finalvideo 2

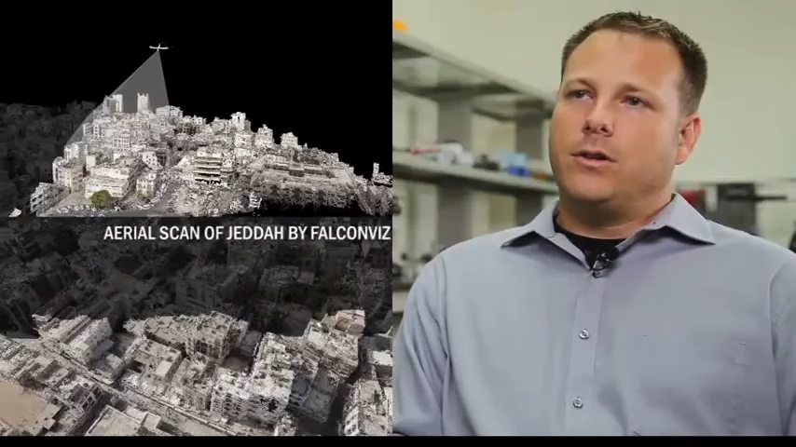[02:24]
So in half an hour, we can scan four kilometers squared area where a disaster may have strike.